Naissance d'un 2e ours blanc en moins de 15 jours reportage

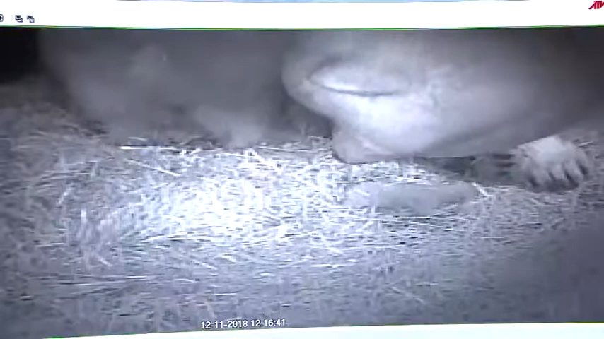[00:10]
C'est que la femelle Milac a mis au monde mardi un deuxième bébé en 15 jours pour le zoo de Saint-Félicien, un petit ours blanc d'à peine 600 grammes,
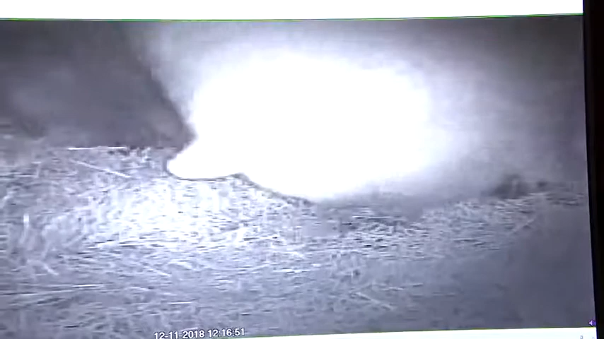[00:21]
même si la mère en pèse 330 kilos, 500 fois plus. C'est toute une chance pour le zoo de Saint-Félicien.
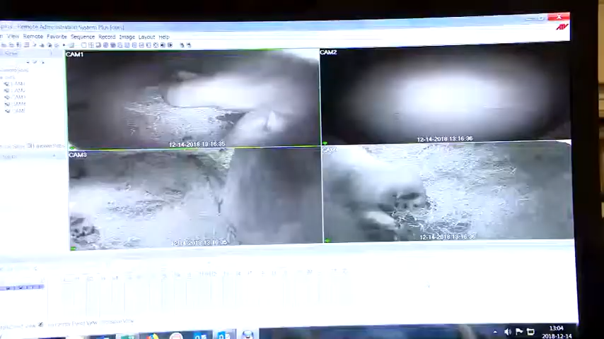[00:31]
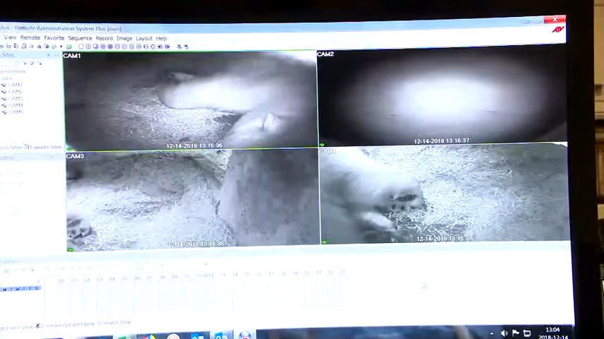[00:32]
C'est en regardant sur des caméras de surveillance qu'une employée du zoo de Saint-Félicien s'est aperçue qu'il y avait un tout petit point qui annonçait la bonne nouvelle.
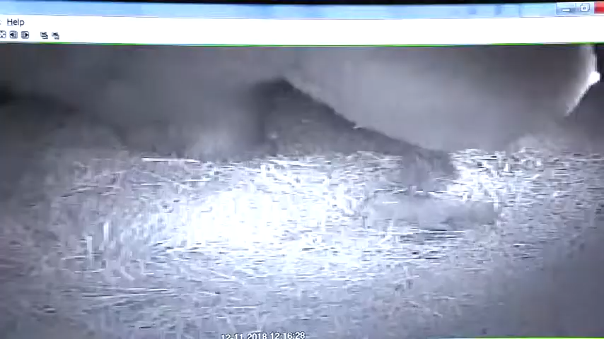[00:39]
Elle était d'ailleurs toute excitée de ce qui venait d'arriver.
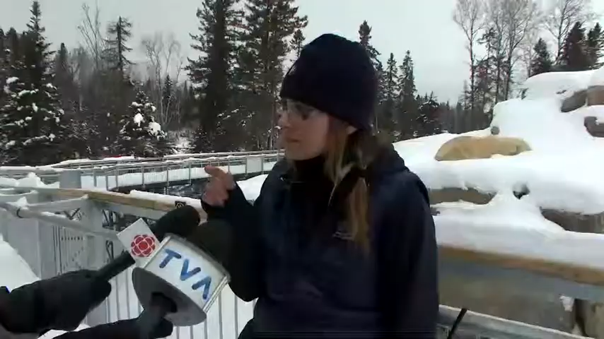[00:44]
À un moment donné, je vois une petite affaire blanche à côté de ses coussinets, les parties arrière. Je vérifie, j'hallucine-tu? Non, c'est vraiment des petites pattes douche. J'étais tellement contente. Je me suis dépêchée de prendre mon téléphone. J'ai appelé mes patrons tout de suite pour leur dire qu'on a vraiment une petite ours. Je capote, je capote. J'étais vraiment heureuse.
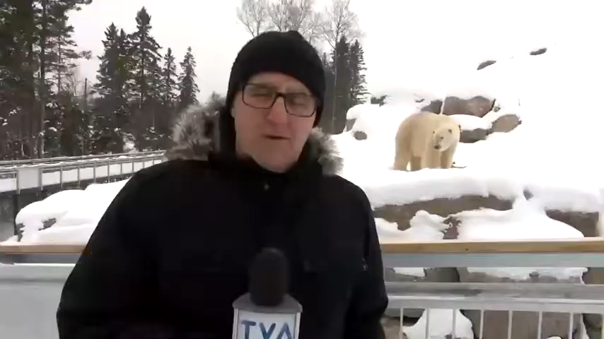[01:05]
Pour le zoo, c'est tout un cadeau. Un deuxième bébé en l'espace de deux semaines.
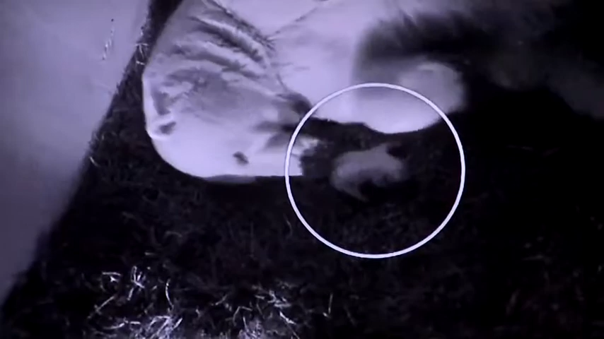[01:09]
Le 27 novembre, la femelle Azagvak avait mis au monde un premier bébé qui avait déjà suscité tout un intérêt.